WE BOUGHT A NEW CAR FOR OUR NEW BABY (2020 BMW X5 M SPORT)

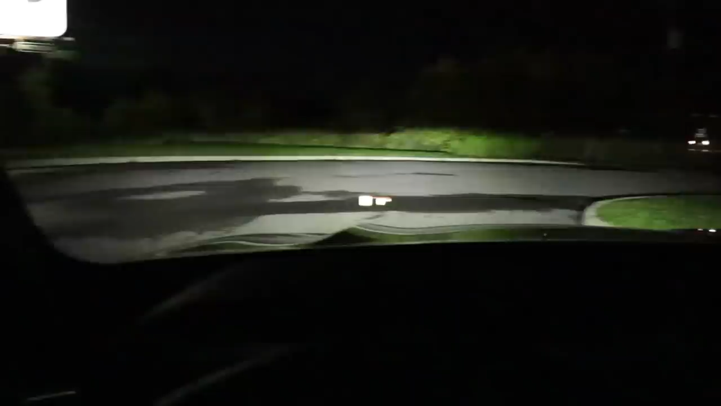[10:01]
Yeah, there you go They can see it on the camera, but you can't see it as a passenger So I can see my map on the windscreen as I'm driving or on the windshield I should say And I can also see my my kilometers and it tells me if I'm going way too fast or if I'm not going fast One thing I have to do though.